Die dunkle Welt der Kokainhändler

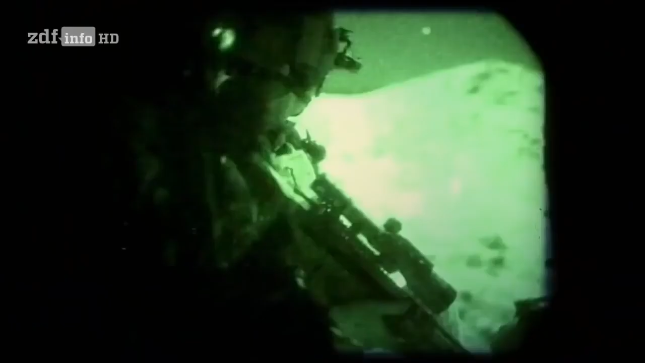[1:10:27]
Knapp über dem Boden heißt es, los jetzt. Einer nach dem anderen gleitet raus.
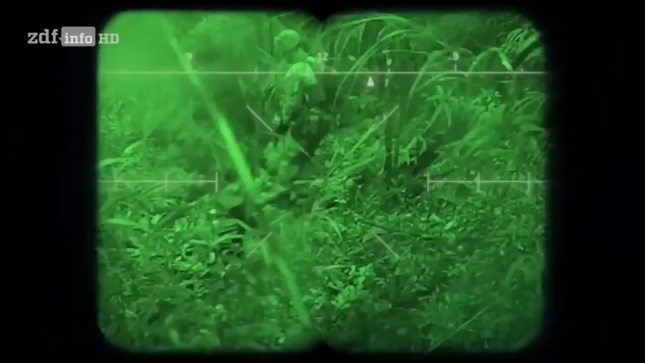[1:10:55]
Wir tasten uns durch den Dschungel, um beispielsweise ein Drogenlabor anzugreifen. Das ist nicht einfach, denn in einem Dschungel müssen wir oft hintereinander gehen.
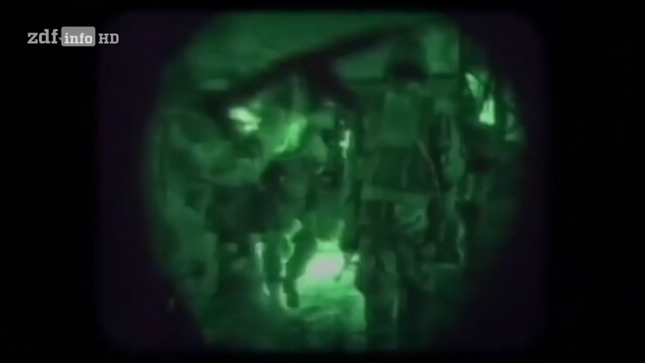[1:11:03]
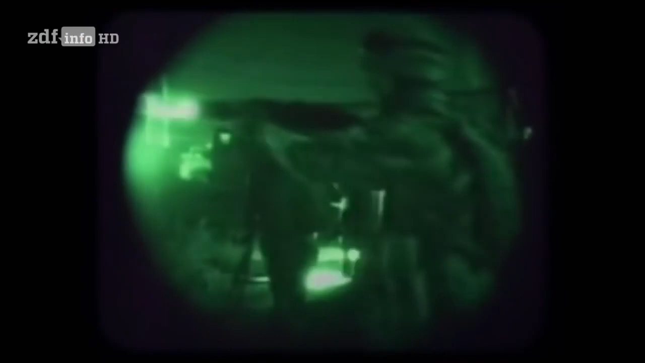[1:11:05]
Zwei bewaffnete Kameraden sind vorne, aber alle anderen dahinter.